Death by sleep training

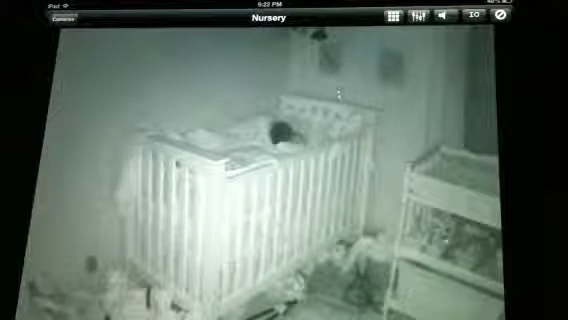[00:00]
Quinn's been in her bed since 8 o'clock. It's 9:22. Still going strong.